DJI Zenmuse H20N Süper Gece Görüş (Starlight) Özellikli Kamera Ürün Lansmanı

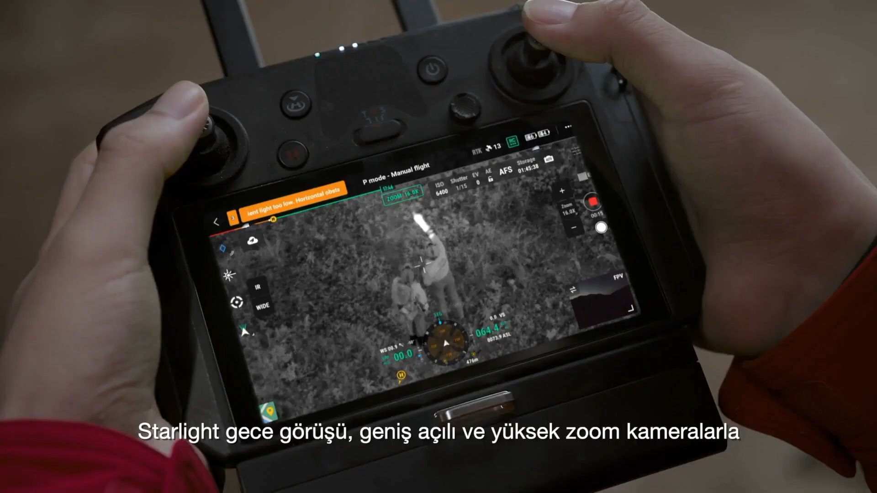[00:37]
targets both near and far can all be seen clearly at night.
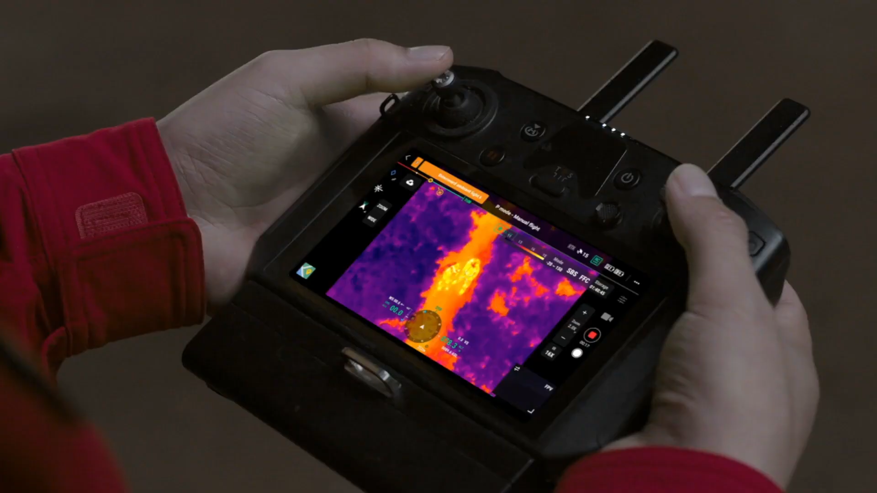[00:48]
for up to 32x thermal zoom,
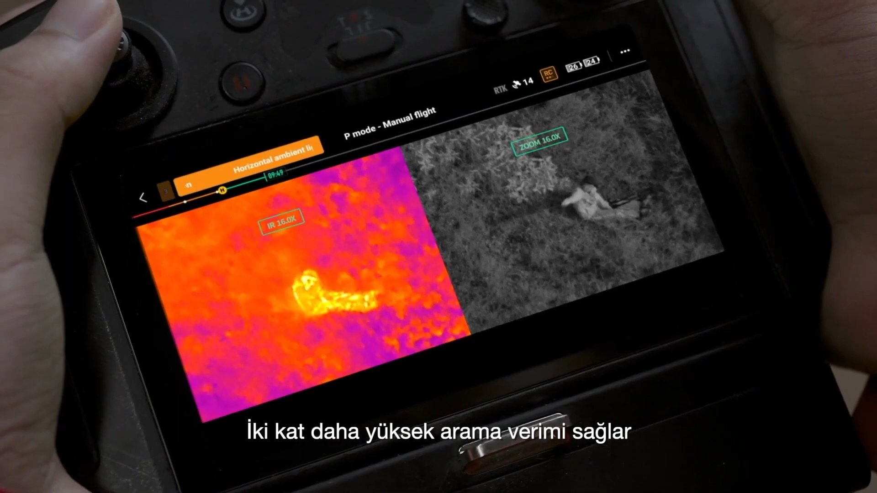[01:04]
Double search efficiency and compare details side-by-side to find your targets and make swift,
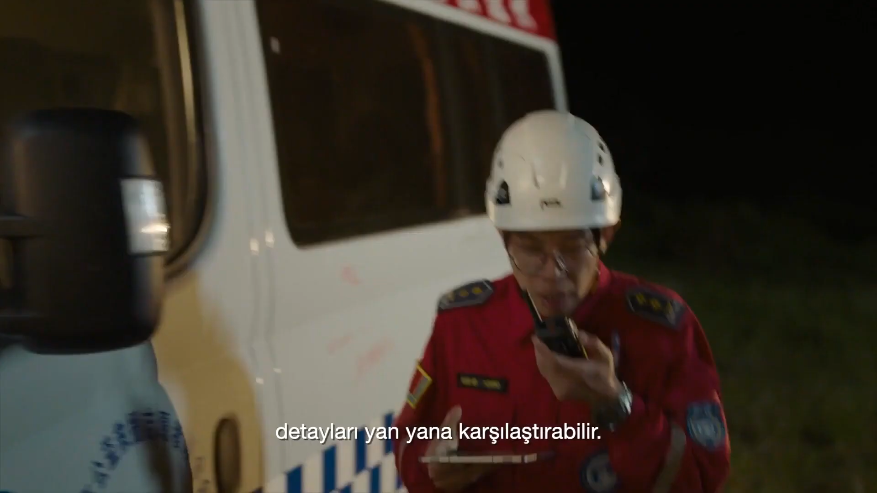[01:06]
accurate decisions. During search and rescue missions,
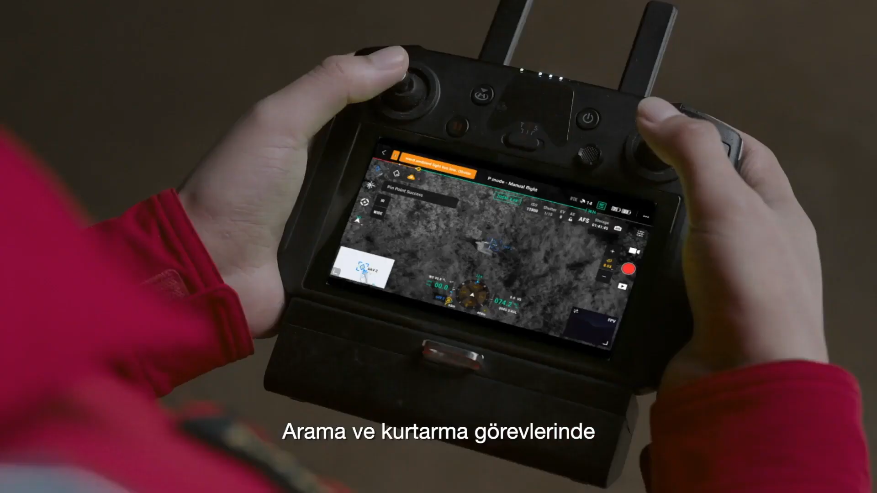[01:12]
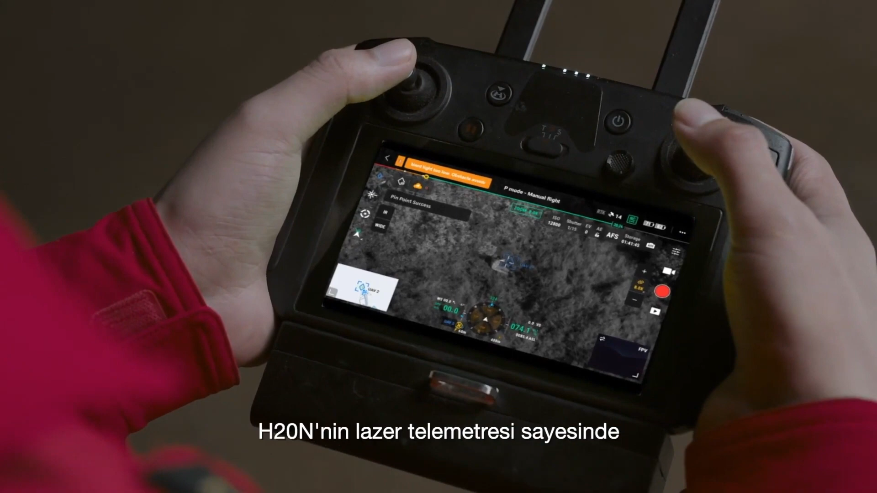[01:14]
drop pinpoints on missing people thanks to the H20N's laser rangefinder
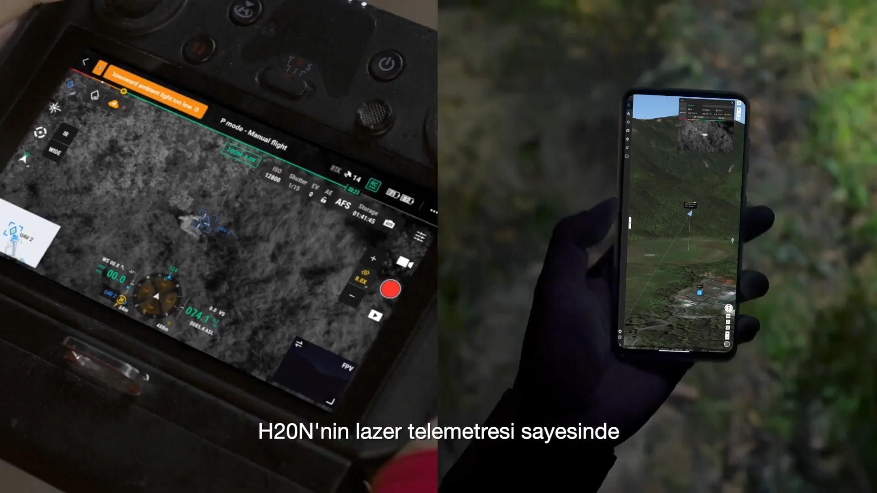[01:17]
and automatically share the coordinates with your team through DJI FlightHub 2,
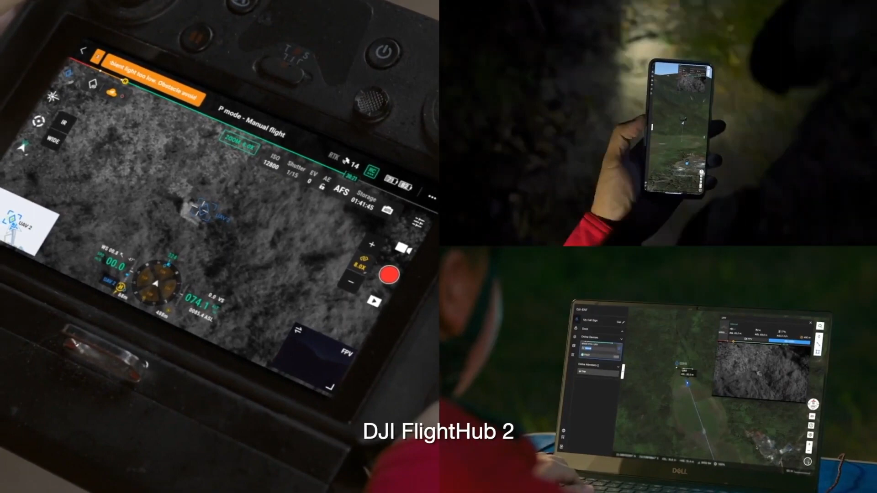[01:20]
improving task distribution and rescue efficiency.